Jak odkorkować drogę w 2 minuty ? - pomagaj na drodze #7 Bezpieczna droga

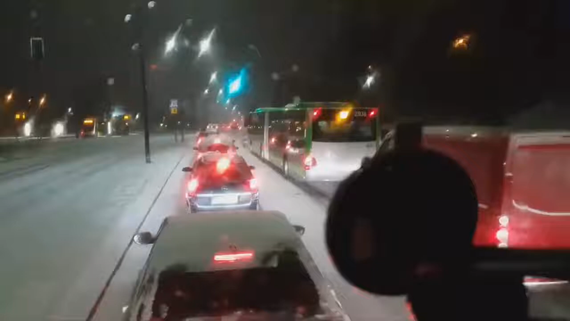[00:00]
teraz historia prawdziwa. Samochód na lewym pasie, punto. Do zepchnięcia przez każdego. Ale nie, przecież trzeba zrobić wielki, jebitny korek na pół Olsztyna, ale nikt nie pomoże. No bo po co? Przecież kuźwa, lepiej żeby wszystko stało. A jak? Co za... Już nie powiem kto. O, znalazł się jeden sprawiedliwy.
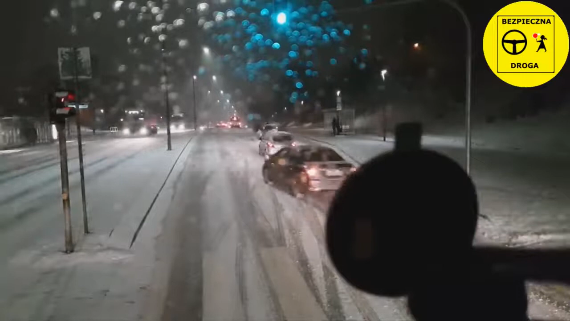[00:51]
Minuty i droga odkorkowana. Ciekawe, czy ruszymy teraz? Ruszymy.